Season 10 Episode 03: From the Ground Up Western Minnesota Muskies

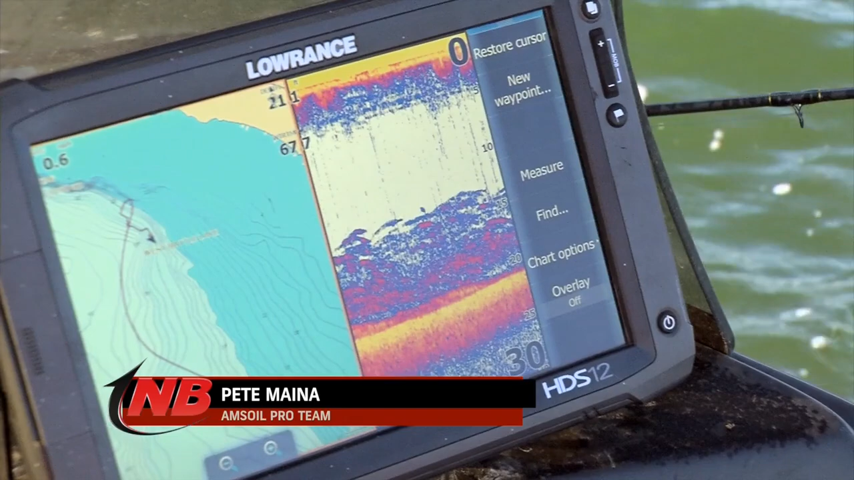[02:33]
That's where we're going to start out trying to pattern things. There's weeds all the way down to like 22 feet of water here in different patches.
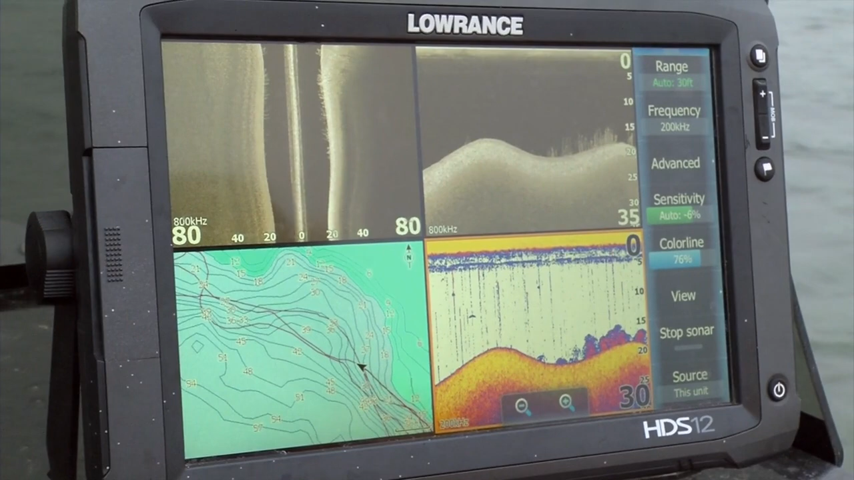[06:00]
I've actually got my chart up, I've got my sonar up, I've got my down scan and side scan. What I've got here is a particularly interesting thing. I saved this screenshot and you can see my chart here. That's one thing that's great about this down scan and side scan, though, is that the chart isn't always completely accurate. You can see on the sonar area here, we've got some stuff down there.
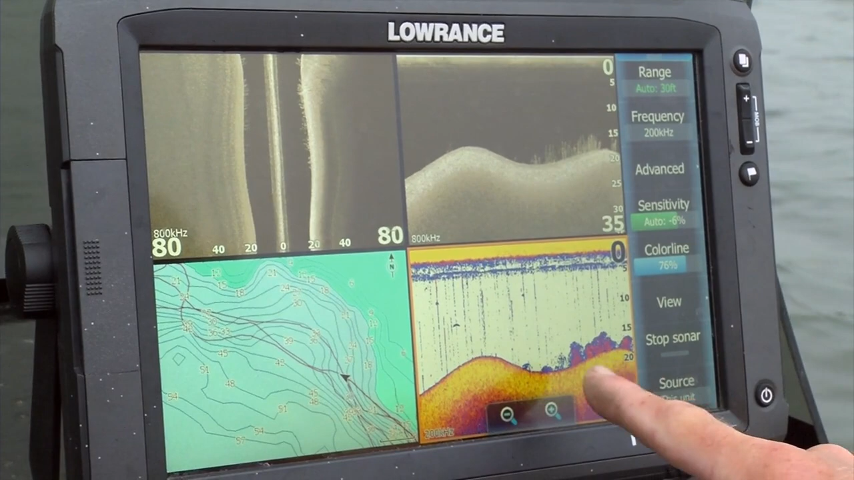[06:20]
You might consider it stuff. You're not sure exactly what that is, maybe. It's a combination of fish and weeds to me, but you look here on the down scan, and you can see that those are actually weeds mainly, with a few little fish sitting in there. Now, on the side scan, with this super sharp break that we have, I find it particularly interesting because you can see this is the base of the break, basically the bottom here, and you can see some of these weeds that showed up over here on the down scan.
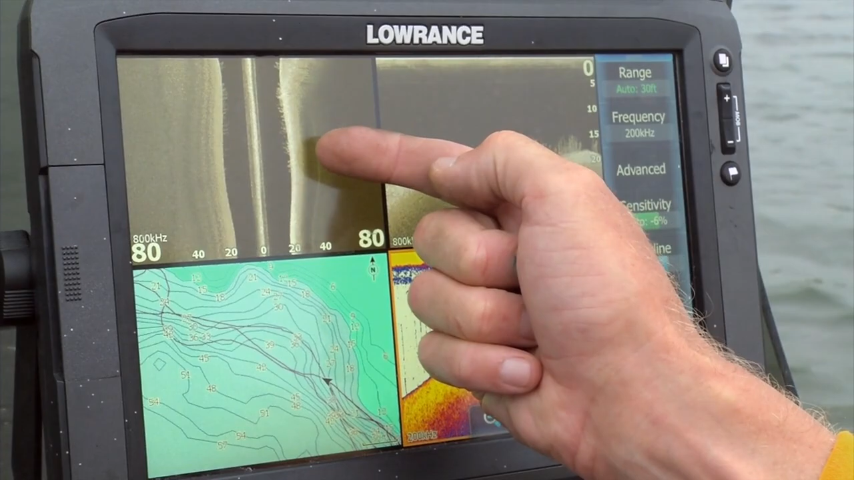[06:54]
So if you want to position your boat to where you're actually covering up onto the flat and basically, let's say,